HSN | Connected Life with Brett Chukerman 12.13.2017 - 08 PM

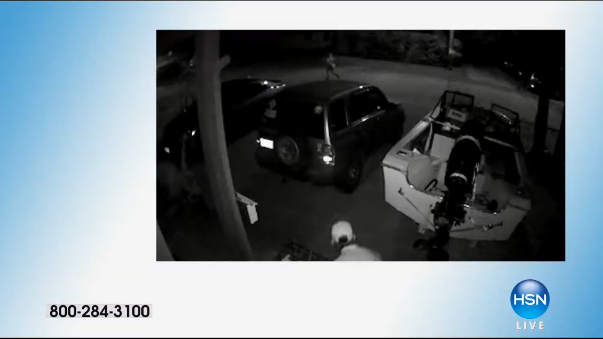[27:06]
So right here, these are real videos that people send into Arlo. Every single guy on here got caught. By the way, when it's black and white, it's night vision. This guy's a landlord with a glove on and he's peeking inside a woman's closet. Can you imagine?
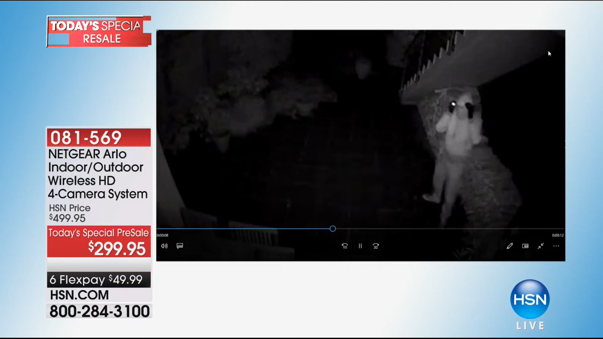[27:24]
So again, you can put it inside, outside. That's night vision. It's in the black and white. Some guy looked, he saw the camera and he ran away. And here's the thing.
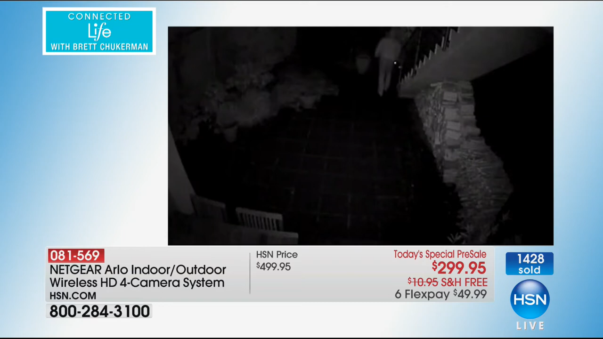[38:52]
He knows he's caught. This guy right here, he was a workman, and he knew the owners were gone. Can you see the Arlo sticker right there? He's trying to get in the window, and then he looks right up into the camera.
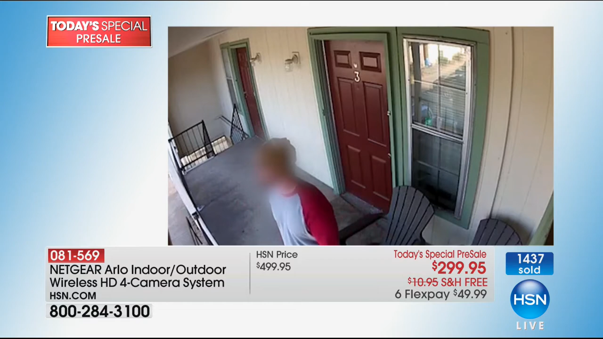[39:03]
You know, at the end of the day, it's this stuff that makes this the number one best brand. There's a reason.
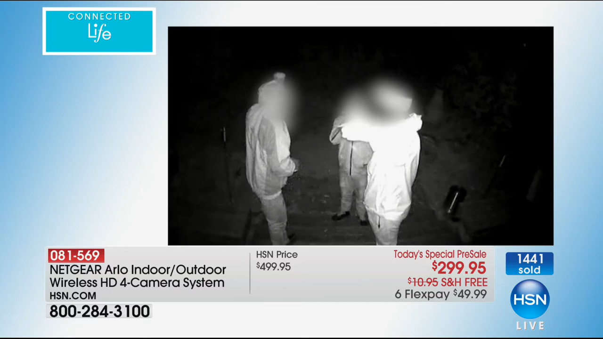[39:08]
Listen, you look at that video right there. This is the camera that was created for the military. This was the camera that was created to catch terrorists, because it is wire-free. It is weatherproof.
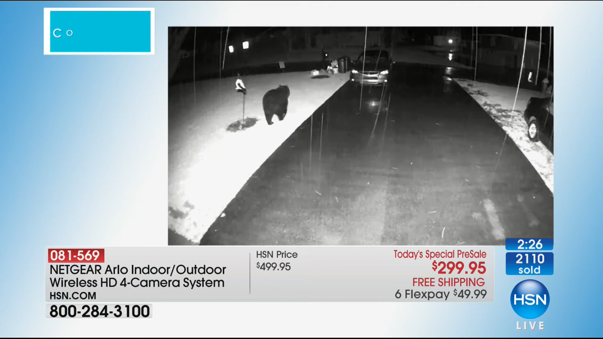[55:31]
phone and you see a bear roaming around in your front yard in the snow. Again, these are real clips that were sent in. Oops, hold on here. Let me go to... Let's keep going here. It stopped. There we go. And the cat is hilarious. This is a cat that was locked in the laundry room and the cat is reeking. You can't make this stuff up.
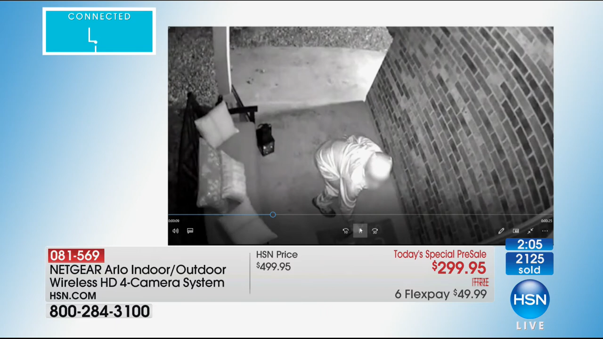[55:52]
And this is on videotape. This guy, it's Ding Dong Ditch. He runs out. And again, if it's black and white, that means that it's in the night vision mode. This is the camera that was designed for the United States military. The pool party here is a bunch of raccoons. And there's a little raccoon back there on the floaty.
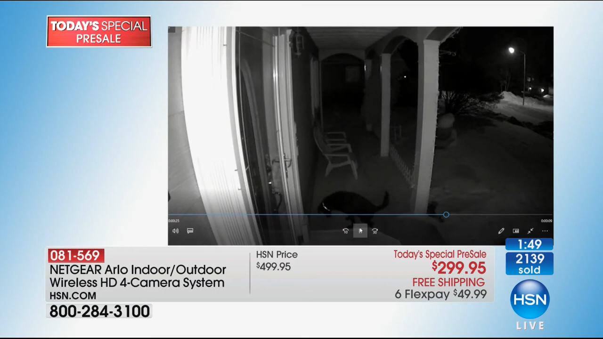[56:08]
So anyways, a lot of fun clips were sent in. I can't tell you how many thousands of videos sent in of breaking into cars, packages getting stolen, people roaming around your property, people coming to your front door that you don't know who it is. And it's just nice to be able to have a video of it to give to the police. And remember, most brands will charge you for the video access.